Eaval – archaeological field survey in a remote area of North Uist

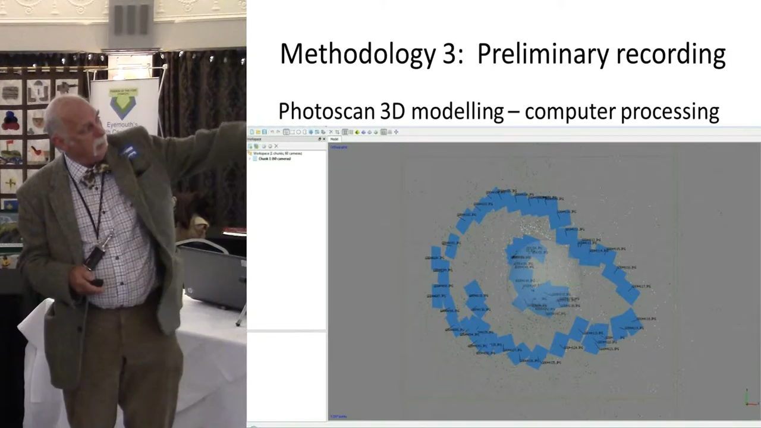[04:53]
The software gives a wireframe, and then a pictorial representation once you remove the cameras.
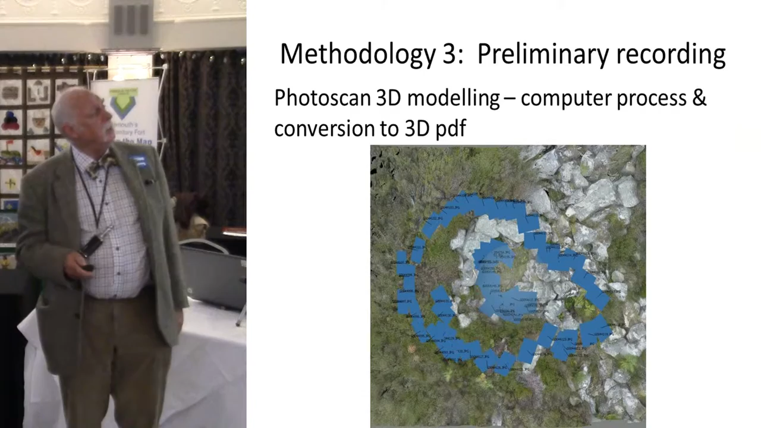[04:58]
It's really an excellent model that you can look at in the comfort of your own home.
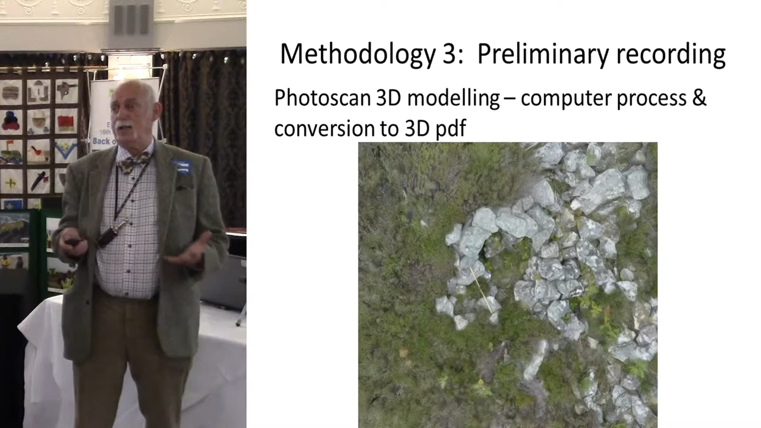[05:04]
It doesn't matter if it's raining or not, you can still do the examination, and look at it from any angle, and see a lot of things that you just wouldn't have seen in the field because you weren't there for more than a few minutes.